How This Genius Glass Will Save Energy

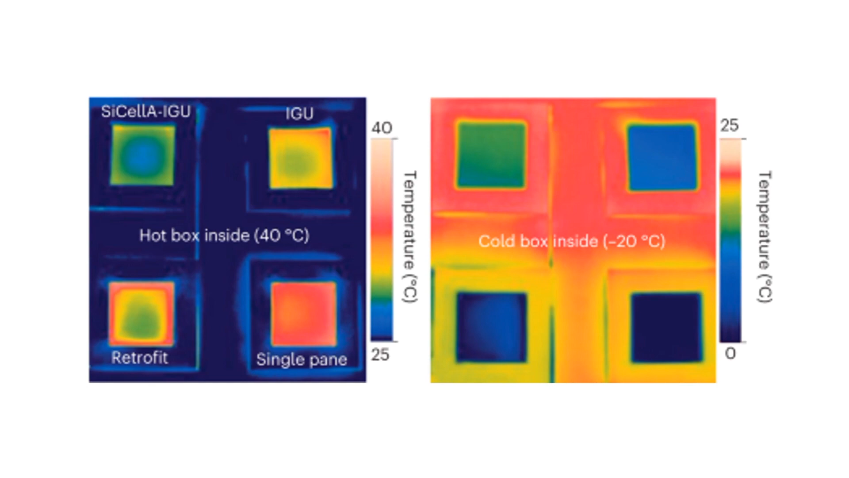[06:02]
the new salinized cellulose aerogel or simply wood aerogel based double pane window glass units insulate far better than simple double pane glass units under both the conditions. Also retrofit, which is a single pane glass fitted with a wood aerogel film, is at par or better than double pane glass units.